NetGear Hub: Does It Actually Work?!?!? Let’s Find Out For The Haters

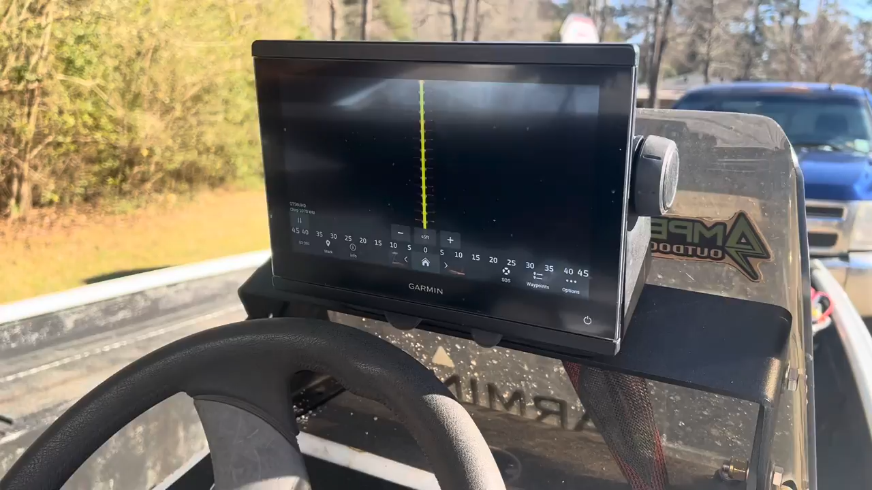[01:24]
Okay, that's what's hooked up to it. It's hooked up.
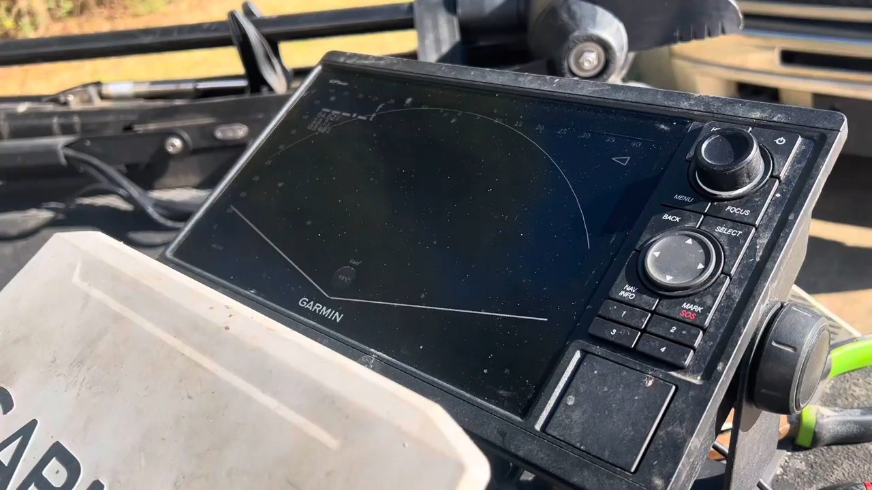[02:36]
If we need to get out on the water to do this, I will. But also we can go home
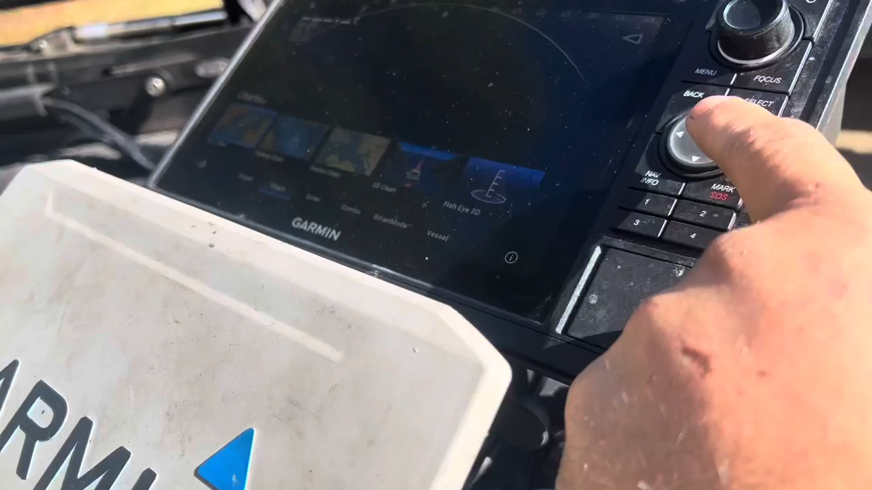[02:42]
and go home and we can go to sonar and we'll scroll over to side view.
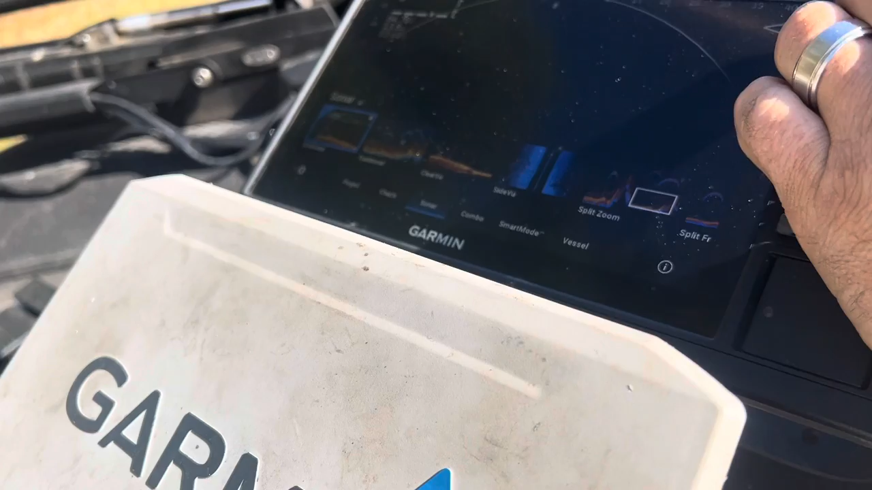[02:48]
This is a GPS map 1022.
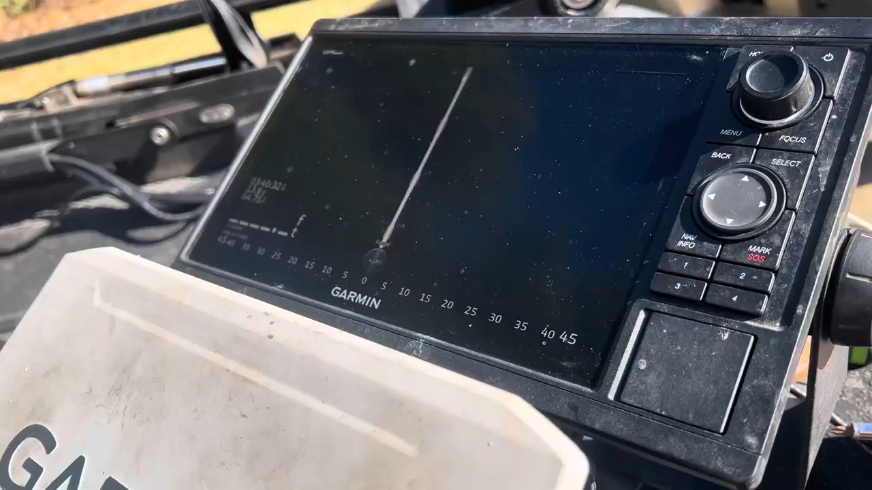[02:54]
It cannot run side view, but oh my goodness, it is running side view. So let's go back here.
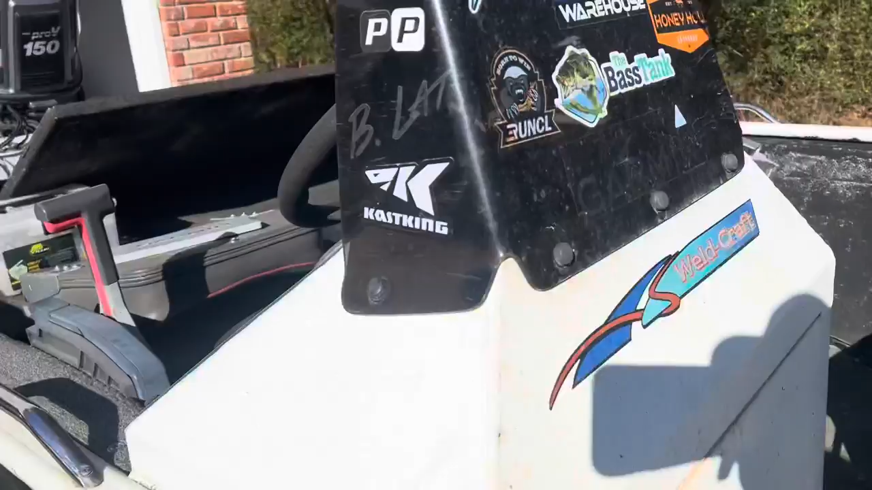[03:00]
And I know there'll still be some more haters.
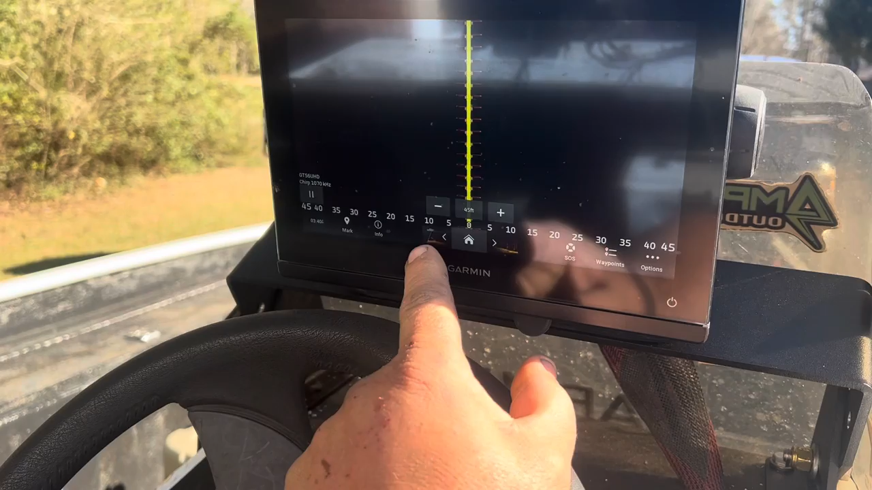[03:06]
Now with the beautiful new operating system, you can hit that. And there's my perspective mode that's up on the front unit.
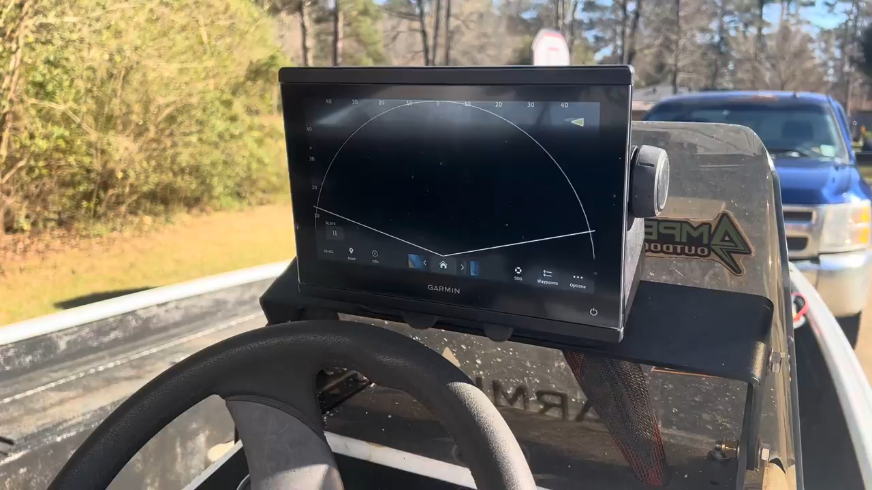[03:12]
And here's what I'll do. I'll go back here. And because both of these units are wired together, are they wired together?
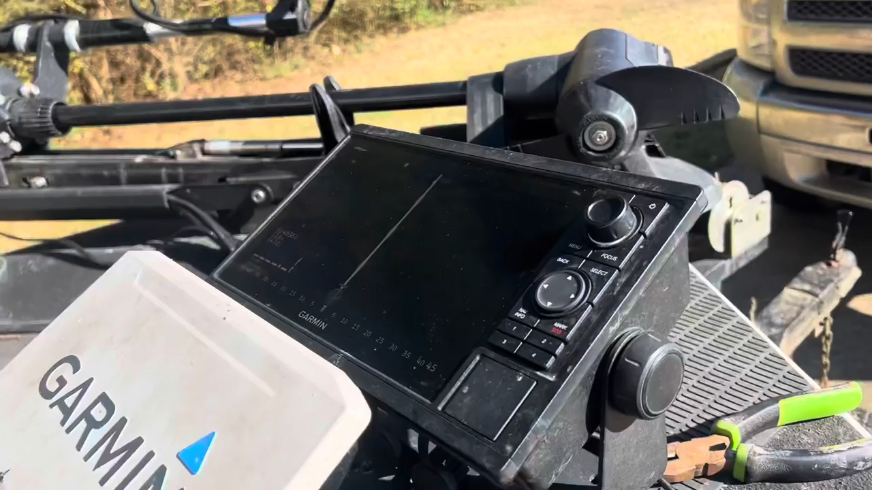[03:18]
Let's see here. There we go.
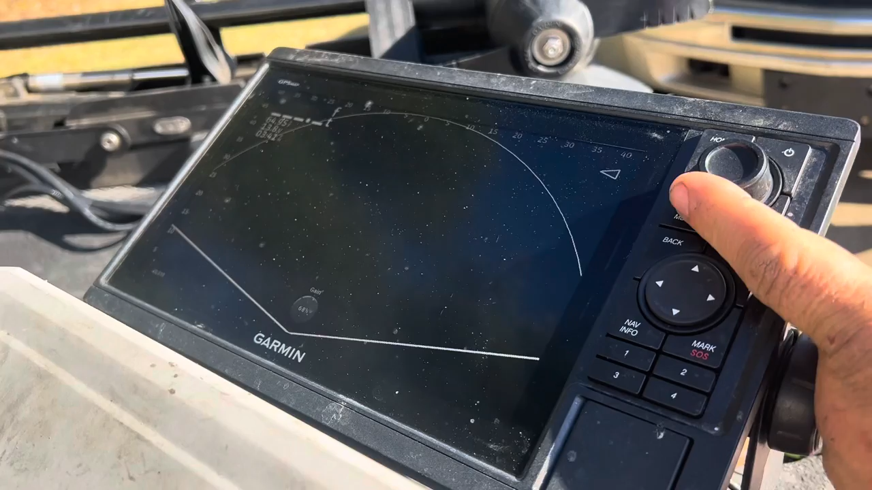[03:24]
If you adjust the, the, the, if you adjust the, uh, excuse me, the range, the range adjust on the front and the back.
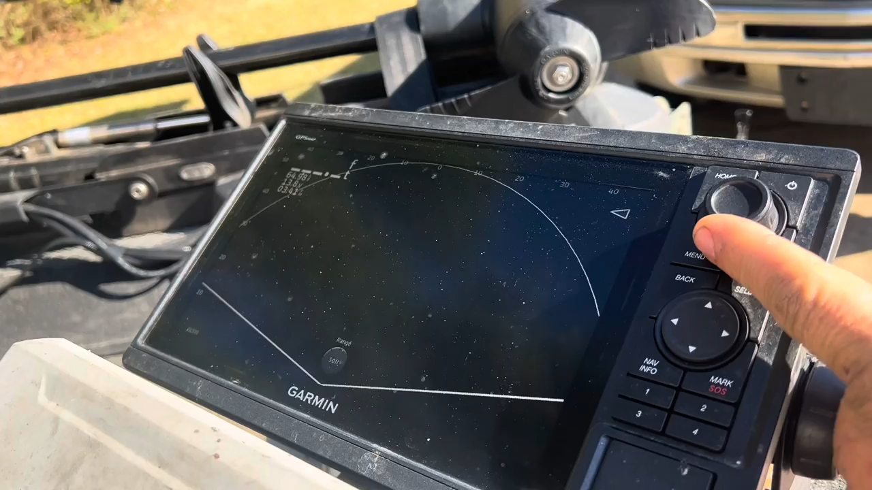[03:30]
So let's put it at 160 feet. Doesn't matter.